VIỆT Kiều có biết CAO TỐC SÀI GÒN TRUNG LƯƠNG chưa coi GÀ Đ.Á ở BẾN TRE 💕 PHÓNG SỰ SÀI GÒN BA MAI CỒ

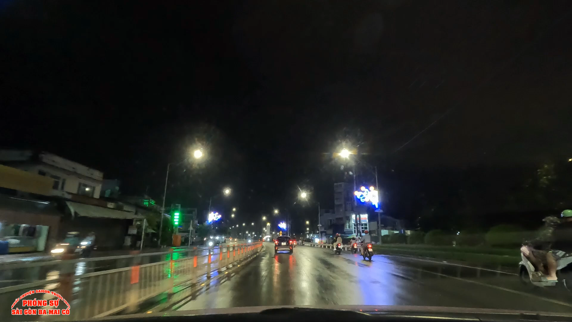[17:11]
Xin thưa bà con bác, đây là cái cầu Tân An nè bà con. Cái cầu này là bắc qua cái dòng sông Vàm Cỏ Tây nè. Do là buổi tối đường về Sài Gòn á bà con, nó kẹt xe nhiều quá, trên cao tốc cũng kẹt xe nữa, cho nên ba mới cầu chọn cái đi đường quốc lộ. Cầu Tân An nè bà con. Đúng chứ. Cái cầu Tân An này là hồi xưa là nổi tiếng trước năm 75 á, là cái vụ án mà còi hụ Long An đó bà con,
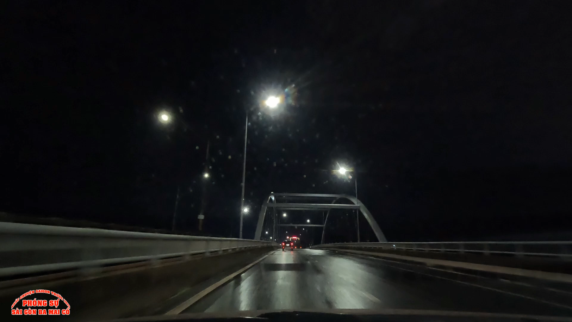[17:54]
Cái dàn xe mà có quân xa mà có, không biết bà con cô bác có biết cái vụ còi hụ Long An không? Rồi giờ mình xuống, hết cầu Tân An. Đây, cái cầu Tân An này là bắc qua cái con sông Vàm Cỏ Tây nha bà con. Chúng ta sông Vàm Cỏ chúng ta có hai cái sông, một là sông Vàm Cỏ Tây là cái con sông này nè, với thêm một cái con sông Vàm Cỏ Đông.
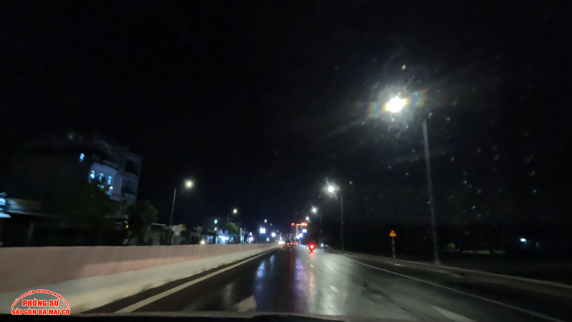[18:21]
Vàm Cỏ Đông là ngay chỗ cầu Bến Lức. Lát nữa ba mẹ còn tới cầu Bến Lức rồi ba mẹ còn quay cho bà con bác xem. Nói xét về hai con sông đó, thì con sông Vàm Cỏ Tây này nó ngắn hơn cái con sông Vàm Cỏ Đông. Tại vì con sông Vàm Cỏ Đông thì nói chung hai con sông này nó cũng đều hướng ra biển hết, nó sẽ nhập chung lại để nó xa một cái con sông và nó đi về cái sông Cần Giuộc đó bà con.
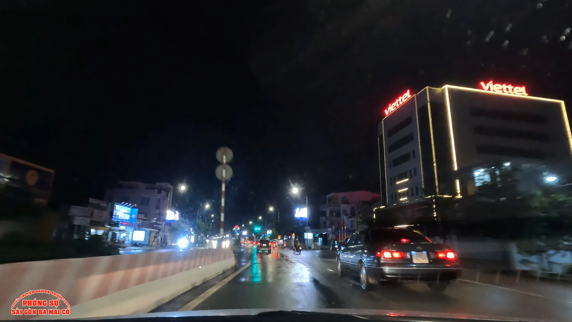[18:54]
Thì riêng cái con sông mà Vàm Cỏ Đông đó, thì nó sẽ dài hơn nha bà con. Nó dài lắm, nó kéo dài qua tên tới Cao Nguyên luôn á,
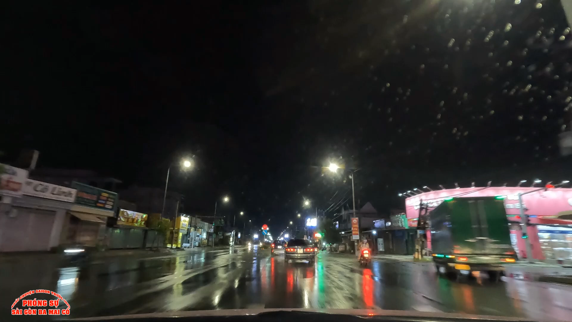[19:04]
là qua Campuchia á, nó đi lên tới Tây Ninh rồi nó vòng vòng đâu trên đó rồi nó qua cái bên Campuchia, thì cái thượng nguồn nó nằm trên đó. Đó, chúng ta đang ở trong thành phố Tân An nè bà con. Như ba mày cậu đi buổi tối quá, ba mày cậu không thấy đường rõ, không biết có lộn hay không.
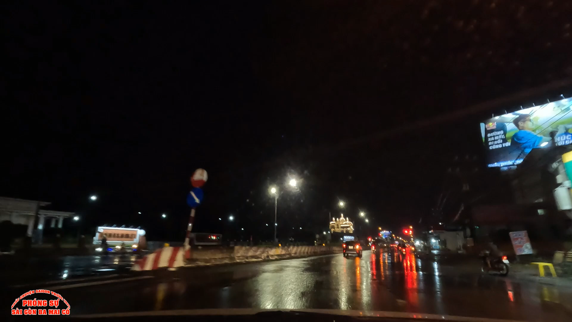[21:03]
Ồ, bên tay trái có một cái biệt thự đẹp quá bà con. Trời ơi, có cái chớp nữa, chớp tháp à, này ở đó bên tay trái kìa, không biết bà con có bác thấy không.
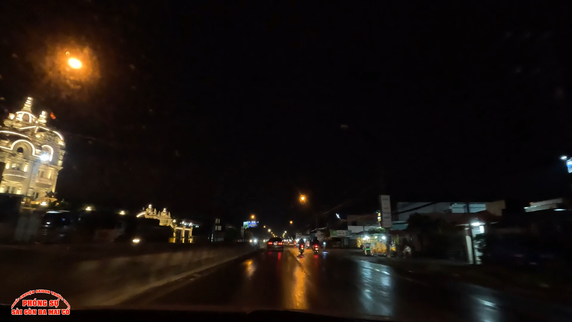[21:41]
Dàn đèn đẹp, trời ơi cổng cũng đẹp quá trời nè. Wow, trời ơi. Cái sân bự. Bự chà bá luôn, biệt thự đẹp lắm. Đẹp muốn một xây. À. Xây cái kiểu nhà kiến. Rồi cái đường xá giờ nó tối thui à. Bên tay phải là bà con bác thấy người ta bán bánh tráng nè.
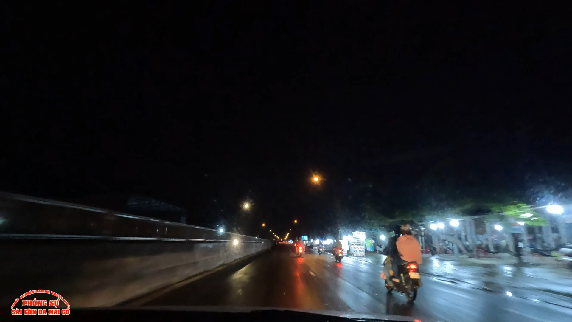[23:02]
Cái đường ở đây nó chạy mà cái xe nó muốn đảo luôn bà con, do nó không biết có bị cái gì á, cái con đường ngay đây nè bà con.
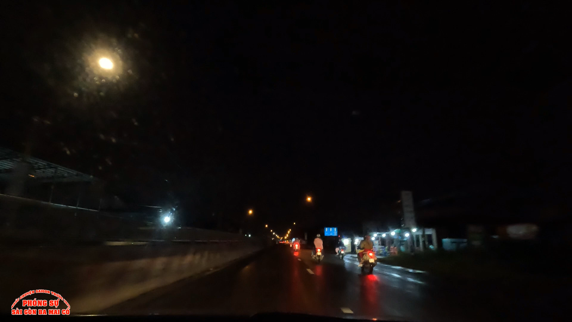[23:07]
À, cái tay lái mình là muốn có kẻ kiểu mà nó đảo luôn bà con. Chắc do trời mưa đường nó lồi lõm với lại nó dằn nó sóc nhiều rồi, ba mày còn chậm thấy là chạy giống như nó bồng bềnh vậy đó.